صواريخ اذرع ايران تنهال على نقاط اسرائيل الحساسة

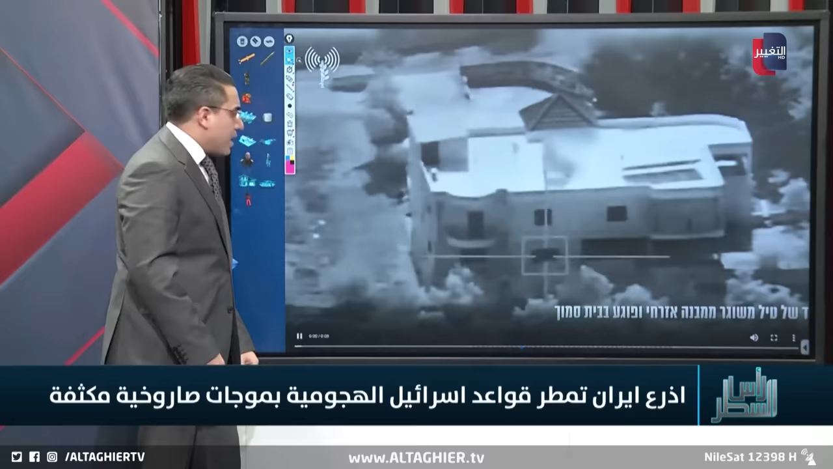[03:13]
على سبيل المثال من هذه الصورة لهذه الضربة ضرب هذا المنزل وفجأة من هذا المنزل ظهر هذا الصاروخ ليضرب منزلا آخرا كما تلاحظون كذلك صورة أخرى توضح لك أن هناك صواريخ في هذه المباني مثل هذه الضربة التي فجأة في هذا الموقع انطلق من هذا المبنى صاروخين هذا الأول
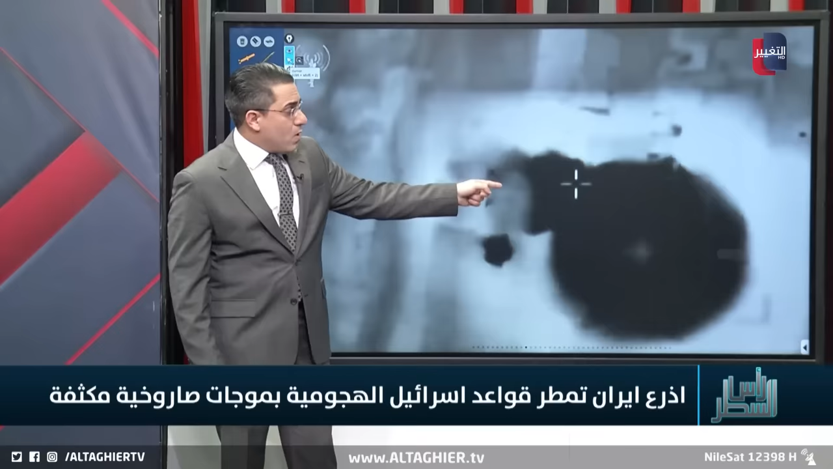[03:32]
ومن ثم انطلق صاروخ ثاني كما تلاحظون ليضرب المباني المدنية بالقرب منه وإذا ما أخذنا علامات هذا الموقع وهذا الصاروخ لكي نتأكد من هذه التفاصيل بشكل أكبر ترى بأننا أمام شارعين بهذه الطريقة المميزة هذا الشارع ذهابا وإيابا ونلاحظ بأننا أمام مباني مميزة بهذا الشكل وهذا هو المبنى الذي كان ظاهرا